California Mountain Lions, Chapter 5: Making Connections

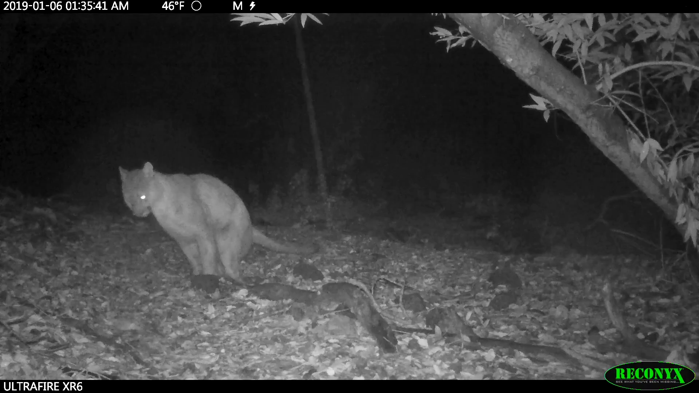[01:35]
Lions mark their territory in order to let other animals know that this space has already been claimed.
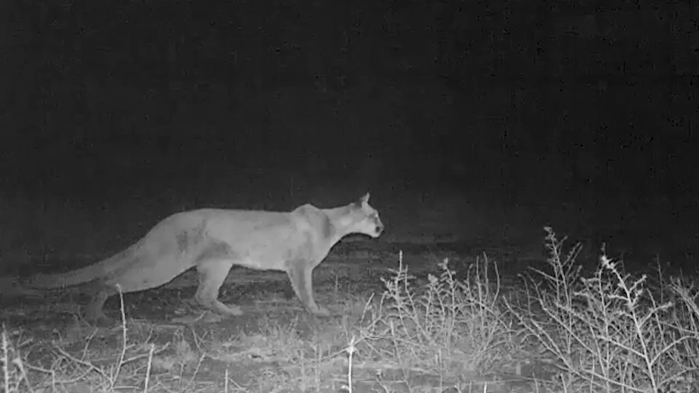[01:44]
Unfortunately, not all areas in California are accessible or safe. And unfamiliar territory,